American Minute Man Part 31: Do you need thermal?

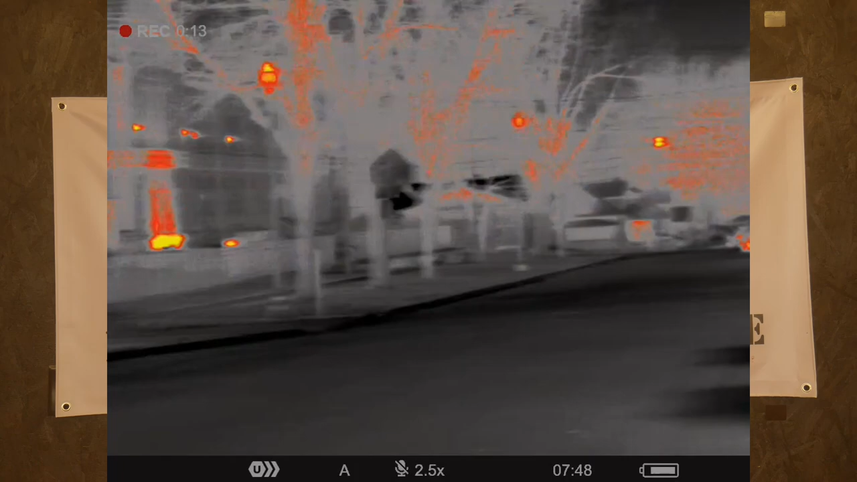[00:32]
First of all, thermal is not night vision. Okay. It does not, and you can see at night with thermal, but it does not amplify existing light.
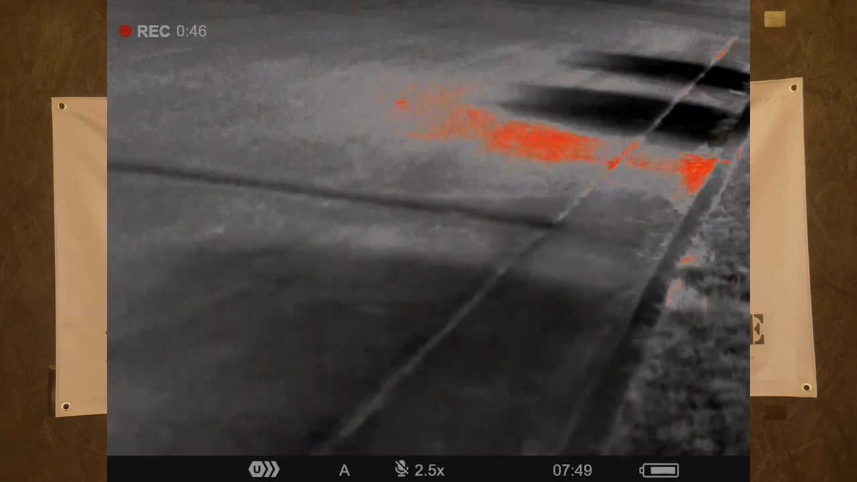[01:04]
When the sun is beating down on a rock on an 80 degree day, that rock is going to get really hot.
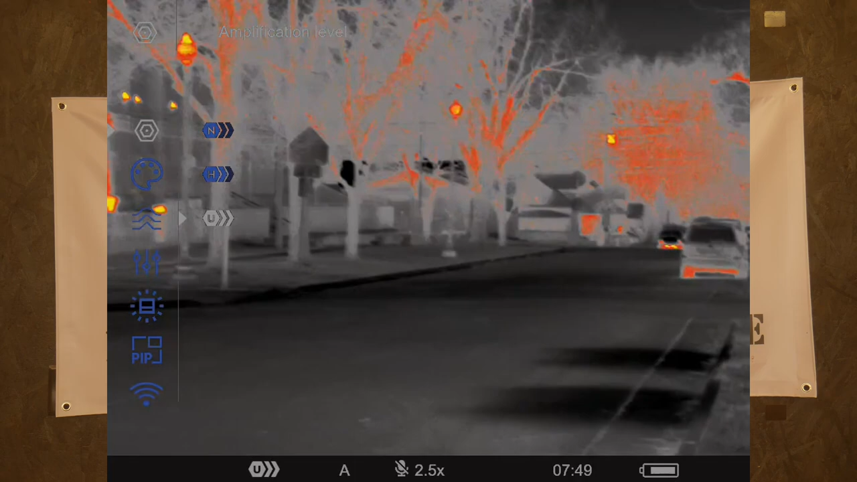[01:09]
And so to be able to tell the difference, because that's the way night vision works is temperature differentiations between the temperature of that rock and the temperature of your body, the rock might appear hotter than you.
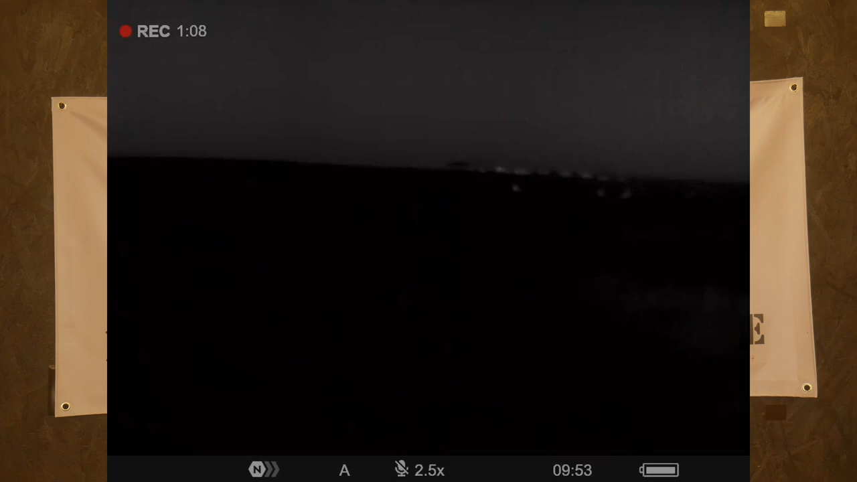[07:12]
Nope, no way. Not going to pick it up. Thermal. They did pop, right? And they were looked to be some deer bedded down for the night. And, uh, you know, again, that was a place where, okay, thermal was helpful there because I could detect something far out.